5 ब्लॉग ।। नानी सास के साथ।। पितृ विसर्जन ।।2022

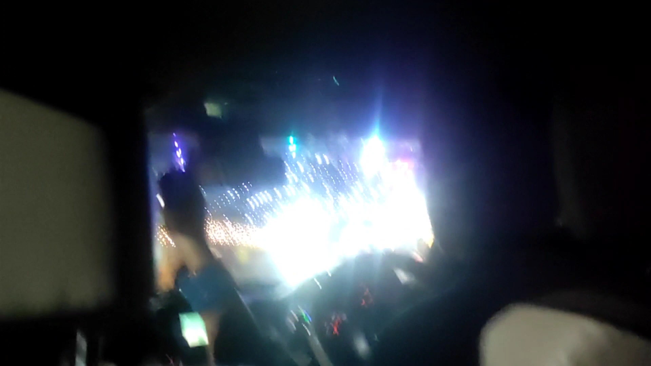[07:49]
अब भूम के वापस फिर से जा रहे हैं यहां पर देखिए दूरगापुजा क्ते यारी चल रहा है कितना सुन्दर दिख
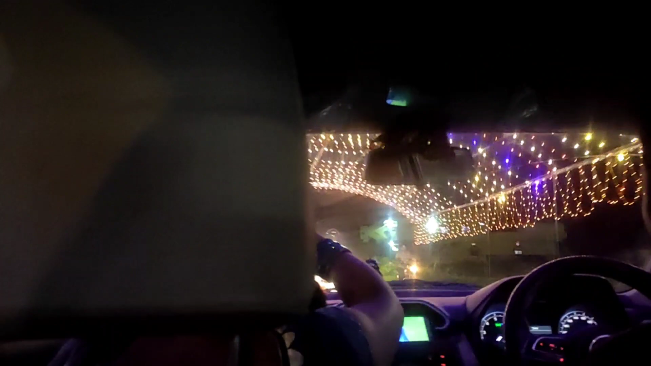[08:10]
नजारा बहुत ही संदर है अब
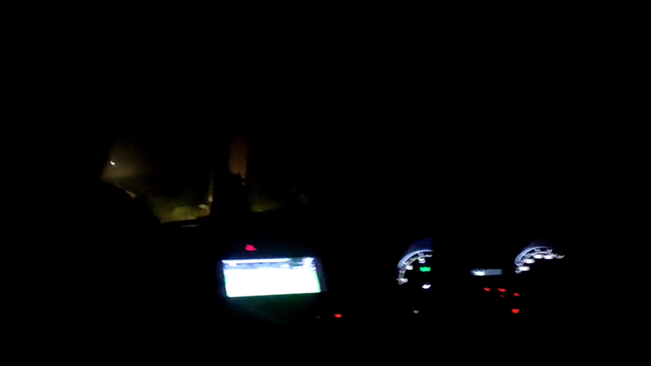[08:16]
हम लोग वापस जा रहे हैं घर और में देवा चला रहे हैं और मैज भी देख रही